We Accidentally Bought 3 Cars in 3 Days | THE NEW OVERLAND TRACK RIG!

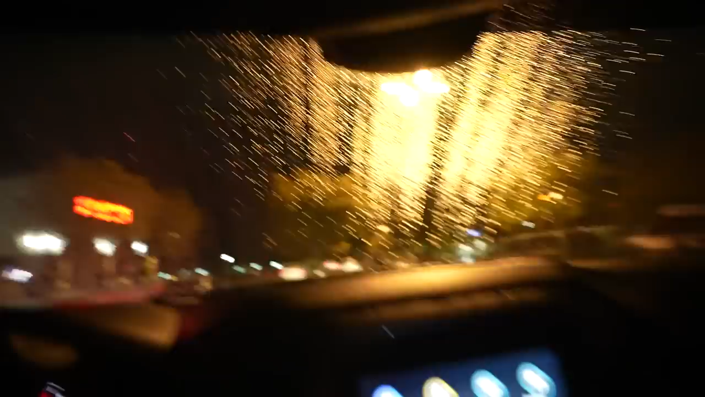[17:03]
how do I turn these like look at that we got full lighting in here you see